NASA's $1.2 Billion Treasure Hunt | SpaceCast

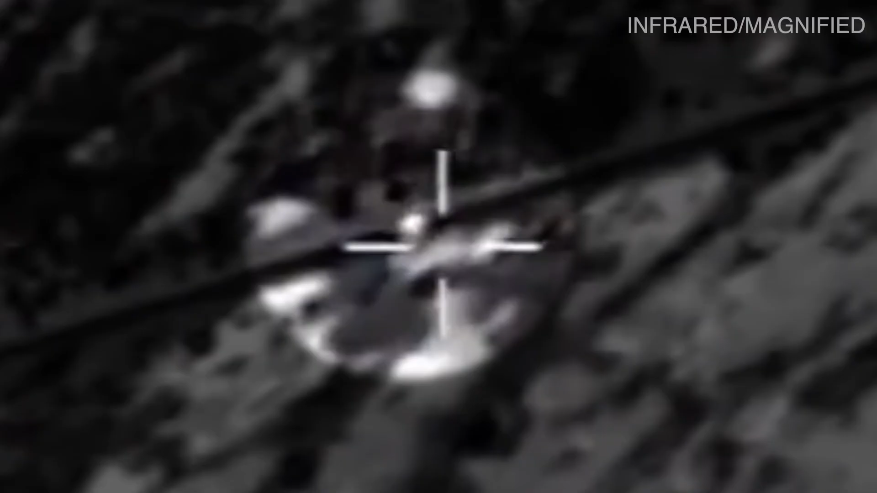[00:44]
Within minutes, the capsule hanging beneath the parachute gently landed at a military base in the Utah desert.